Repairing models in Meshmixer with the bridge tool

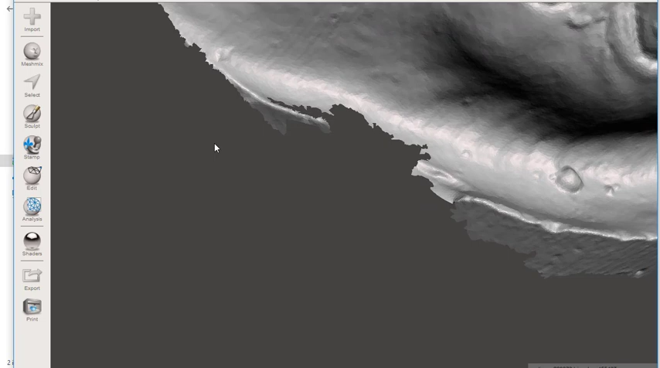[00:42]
So here's what we'll do with this is that you get the select tool, get a really small spot size like so, and look at your areas that you want to bridge. And just come in and select a boundary of them,
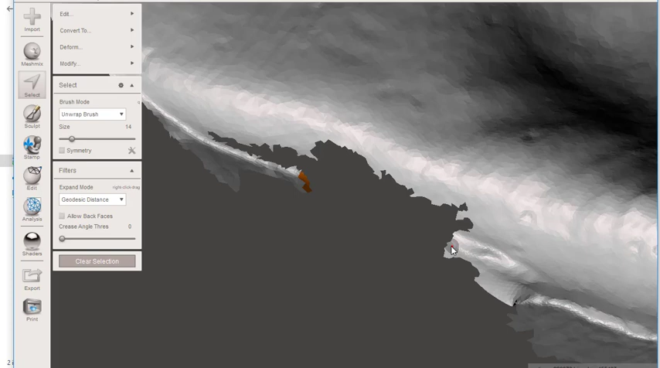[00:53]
and right here, and then just go to edit and bridge.
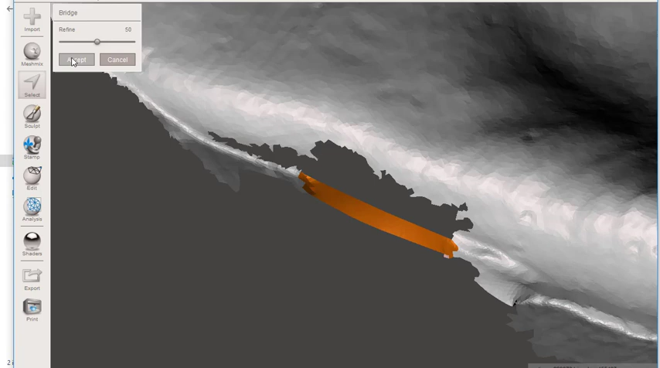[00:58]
And as you see, as the name would imply, it will bridge those areas. Okay, just to show you again, select.
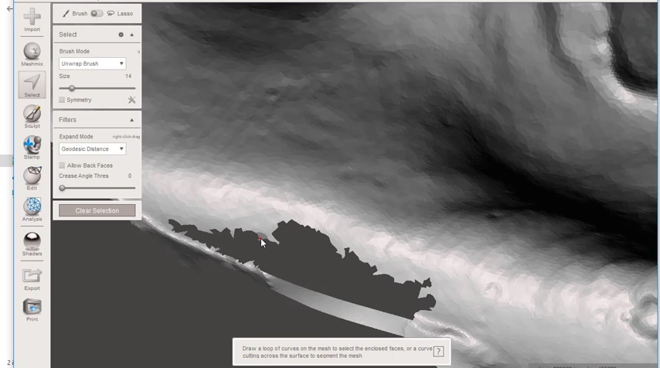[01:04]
Let's go down here in the depth of the vestibule, and let's bridge.
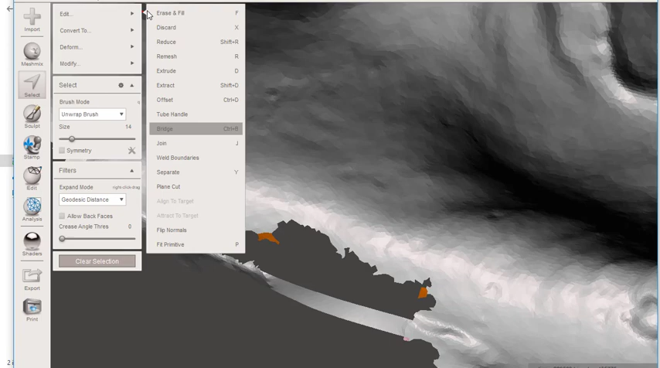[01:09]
And accept.
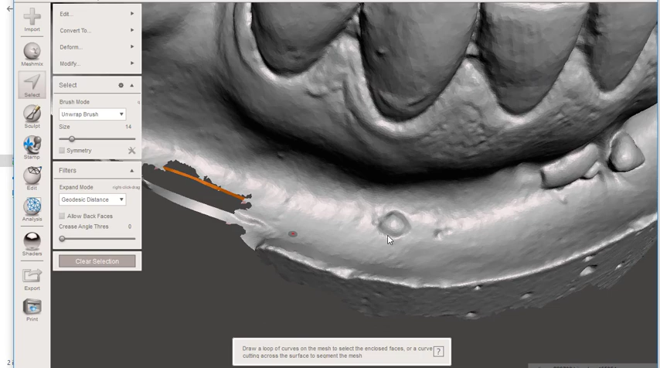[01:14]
And now the reason that's so helpful is because now I can go to the analysis inspector, and I can repair these holes that I've got.
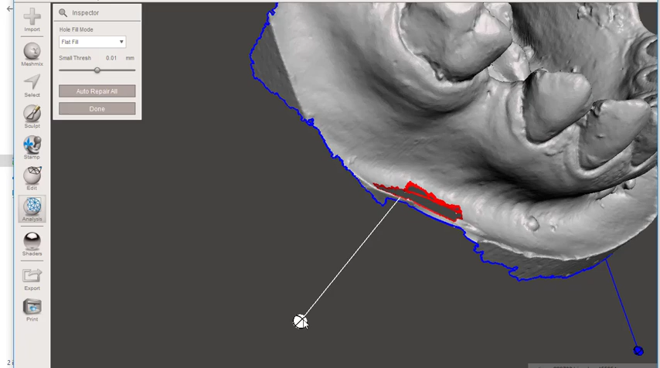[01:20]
And, you know, is it a perfect repair? No, but you could also come in here with your sculpt tools and repair that to whatever degree you wanted to do it.
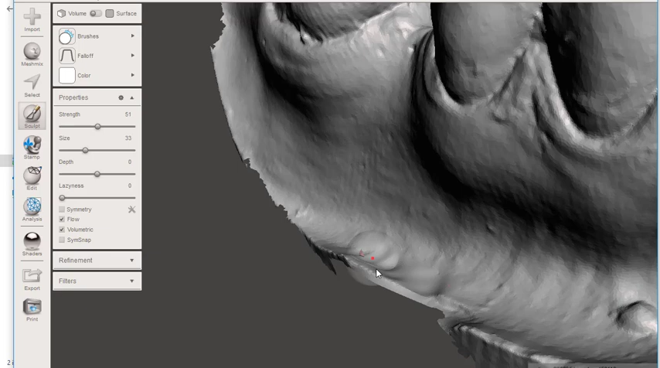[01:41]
But bottom line, we've been able to maintain our vestibular extension here and repair a little defect in the mesh.
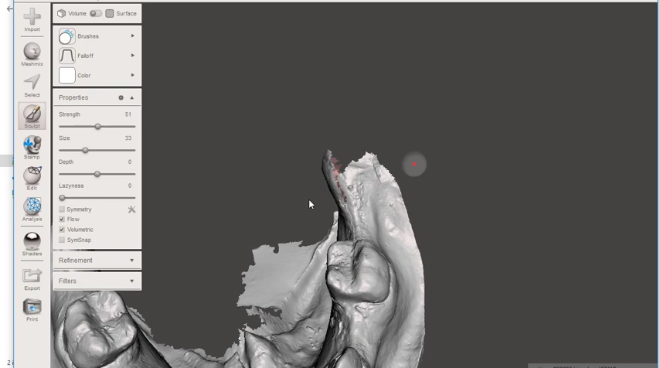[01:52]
And this is really important because if you try to make a solid model out of a model like this that's missing an important part like that,